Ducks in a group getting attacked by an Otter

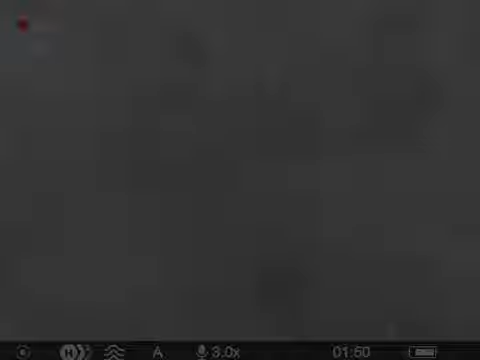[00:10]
center of the deer. Something in the water there. I can't work out what it is. Hold on. Yeah, it's right. So I think I'm looking right at it. And if I put a laser there, it's right there. Right there.
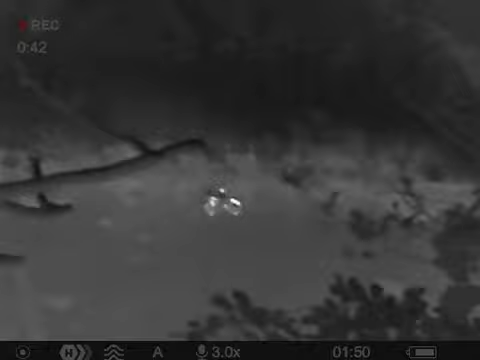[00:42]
I don't know where it is. Very, very bright. So it's an animal of some sort.
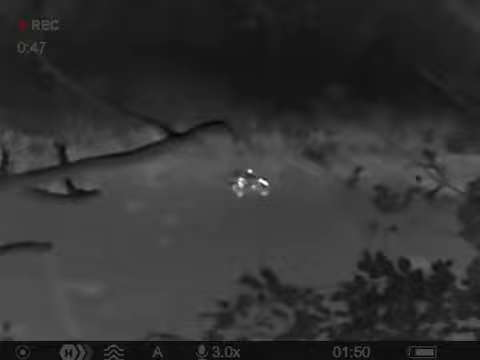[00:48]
Definitely an animal. Oh, hold on.
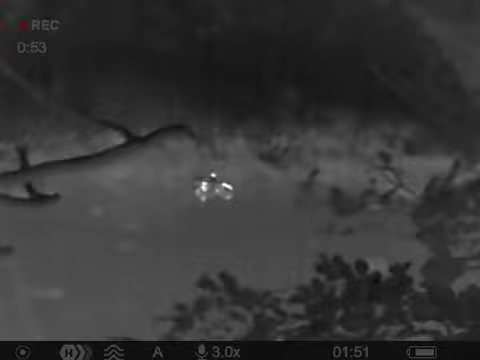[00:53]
Could that be two?
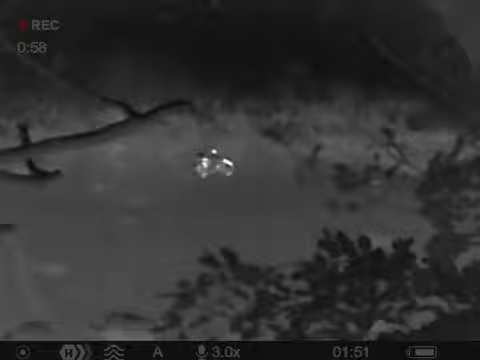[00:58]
Yeah, it could be a couple of, could be a couple of birds, I think. But turn the eye out. Just there. Right there. Front of the woods. Oh, yeah. Right in front of the woods are there. On the water, not behind it, obviously, because it's right there.
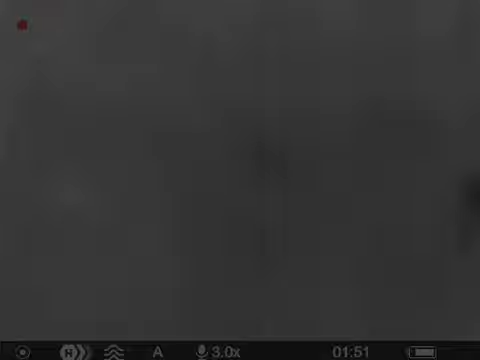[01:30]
There's something. Very, very bright. But I can't work out exactly where it is.
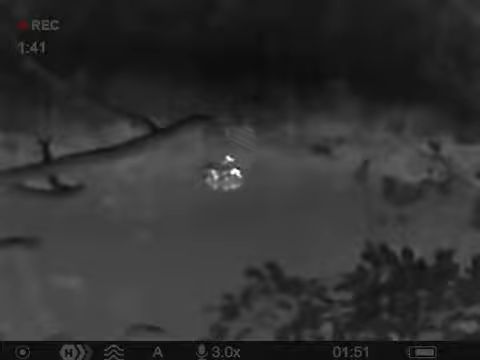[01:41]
Weird.
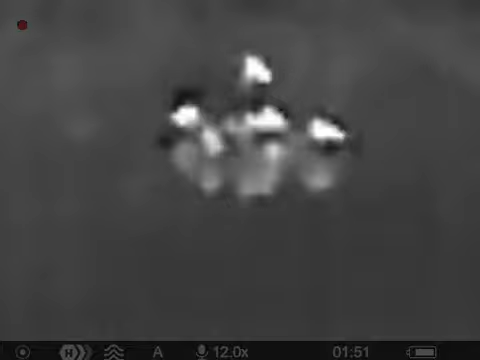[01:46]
But I really can't work out. Oh. It moved.
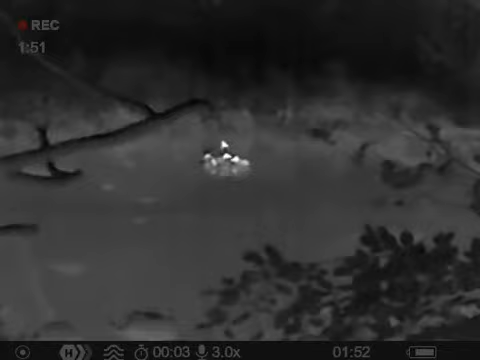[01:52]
It's about three, it's about three or four ducks or something together, I think. I don't know if I can change that. Oh! They did not like that.
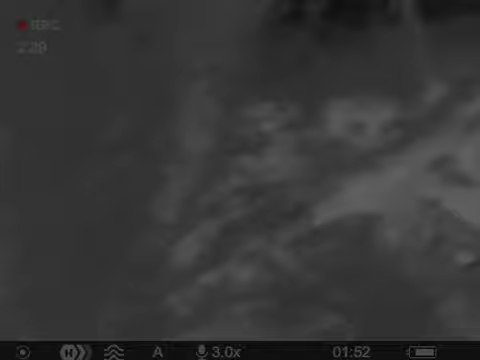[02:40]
Yeah. Oh, there's another duck. There's a duck.
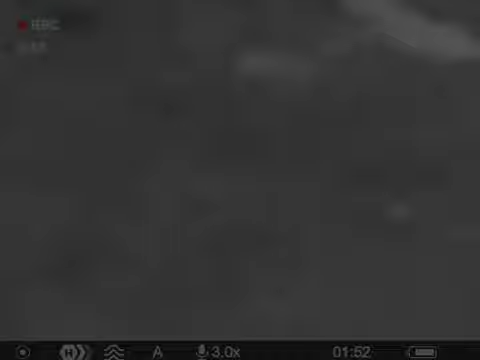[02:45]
Right there, somewhere. Yeah, it's so difficult to see anything three times.
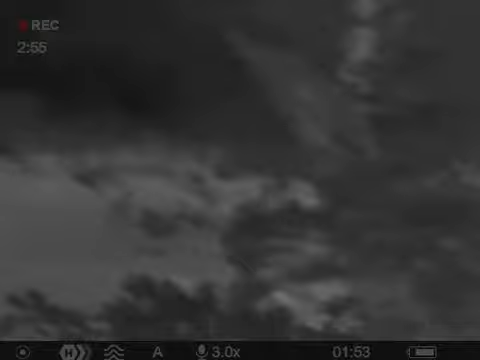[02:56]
Yeah, where's it gone now? Oh, he's gone.
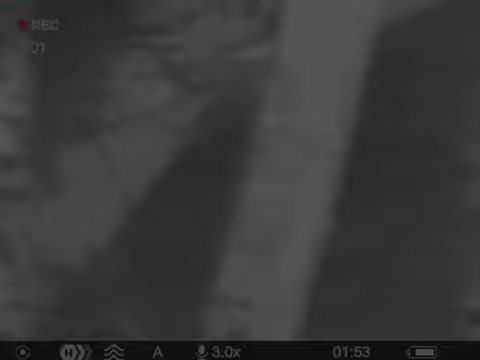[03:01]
I think the duck's gone down the river. No, he hasn't. He's just. Make sure I don't break my fucking neck on, I think.
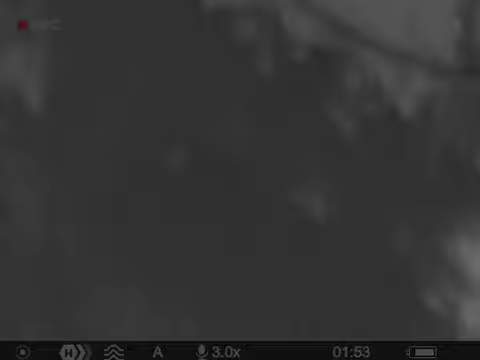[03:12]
He is just. Oh, there's two.
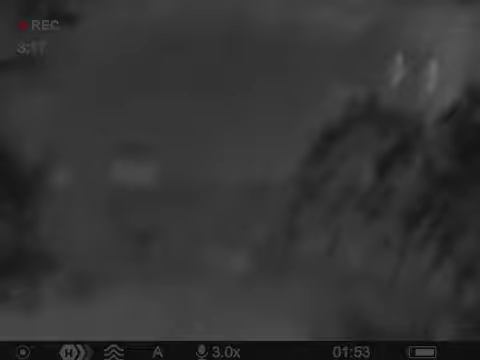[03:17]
Two little ducklings or something just there. Next to that tree.
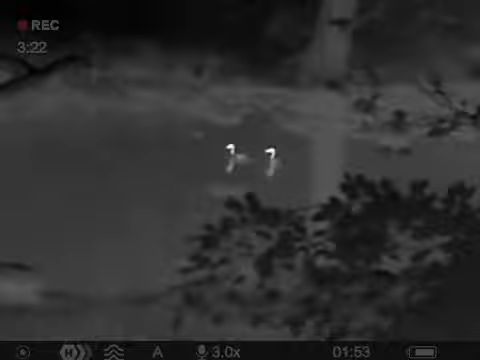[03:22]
Yeah, should be able to just see. You can just see him there. Yeah, just see him there. I think they're ducks, eh? But there was definitely an otter there as well. There was something gliding through the water.
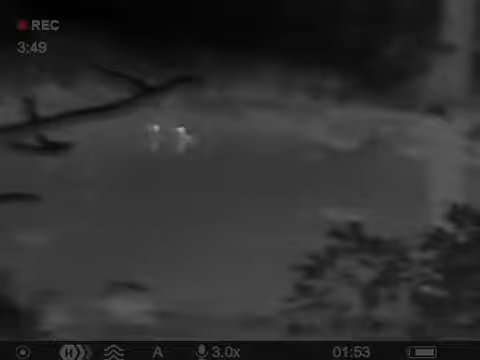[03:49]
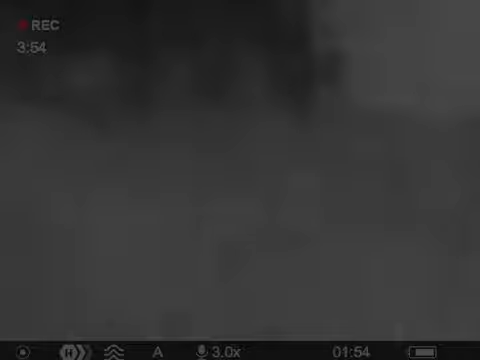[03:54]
There still. Where if I open this further? Nope, let's change it. Should be able to see him right there. See one there.
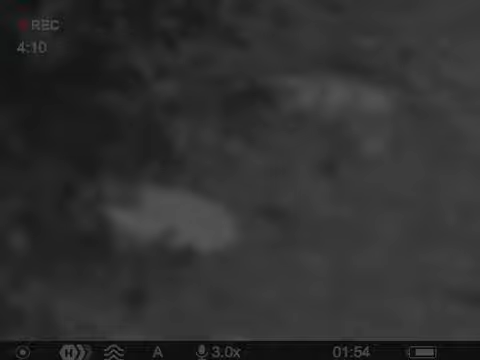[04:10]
Right in the centre of view. I'll put the other eye out. Oh, hold on.
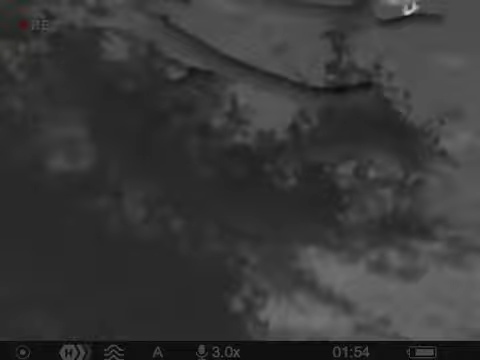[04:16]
Oh, there's four in view now. Right, let's put the other eye out. See?
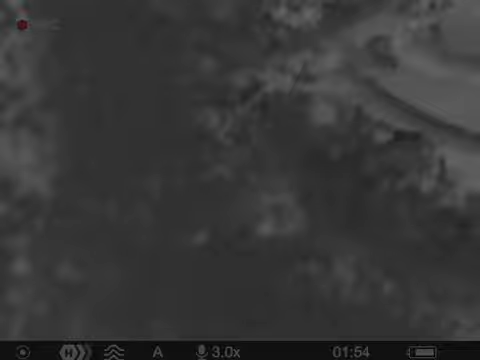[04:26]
Yeah, there's two ducks near.
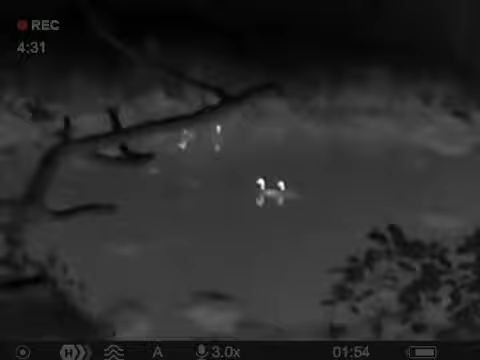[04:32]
Assume they're ducks. Two ducks near the bank. Two out in the river.
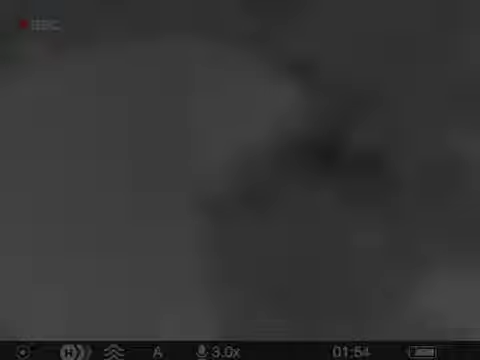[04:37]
So two. I think you can see them. See them all.
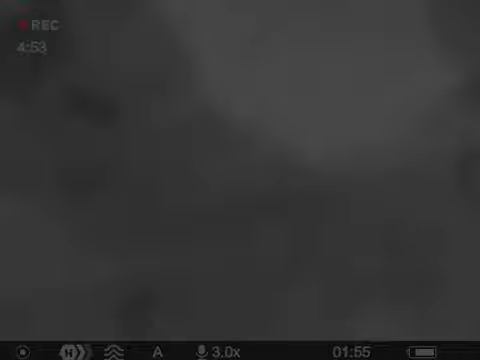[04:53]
That's mad. Oh, sort of playing the bloody thermal.